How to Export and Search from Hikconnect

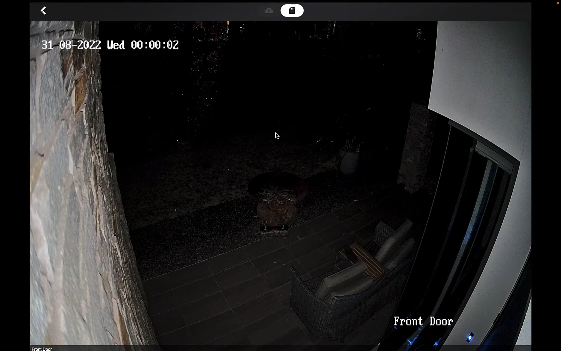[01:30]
this is defaulted to midnight of today so what we want to do down the bottom of the screen it brings up the date and time so it's defaulted to the 31st so if i click it again you can then change to whatever day you want now happy with the 31st but what we want to do is we want to just scroll across so when you're actually using your your iphone or your ipad or your android device